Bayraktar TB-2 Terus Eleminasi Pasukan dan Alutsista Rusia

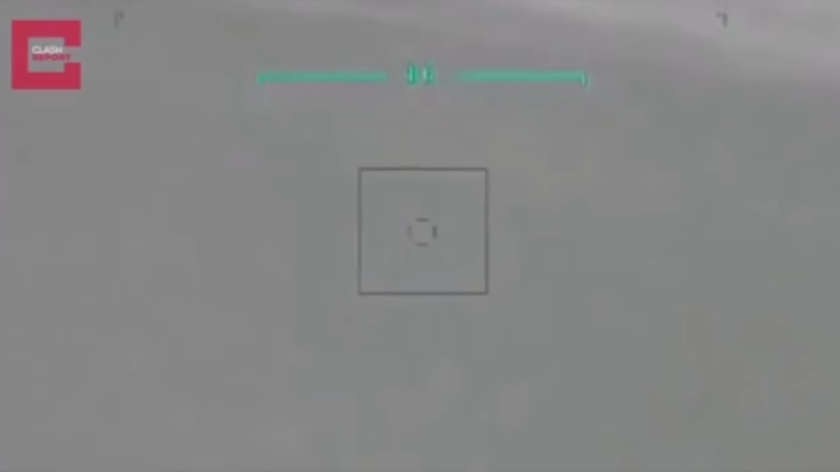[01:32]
Kemudian, rudal pun dilepaskan, menghantam dengan presisi kendaraan lapis baja itu, membuatnya terbakar dan terhenti.
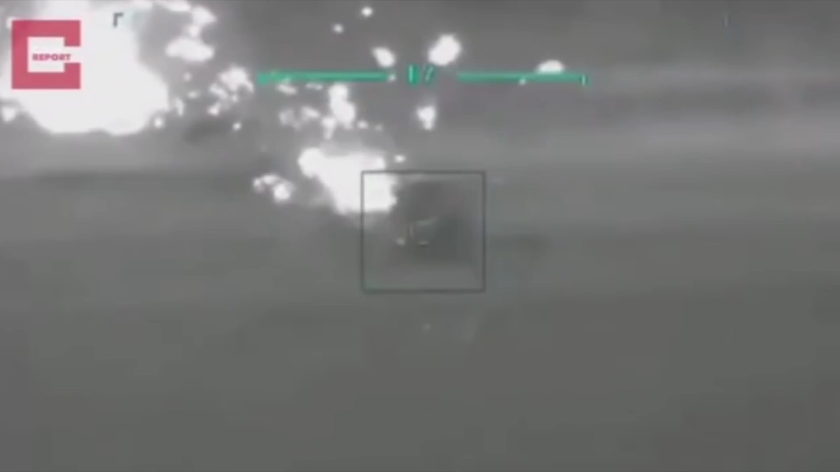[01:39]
Jangan tanya bagaimana nasib dari para prajurit yang ada di dalamnya, karena Anda sudah pasti tahu bagaimana nasibnya.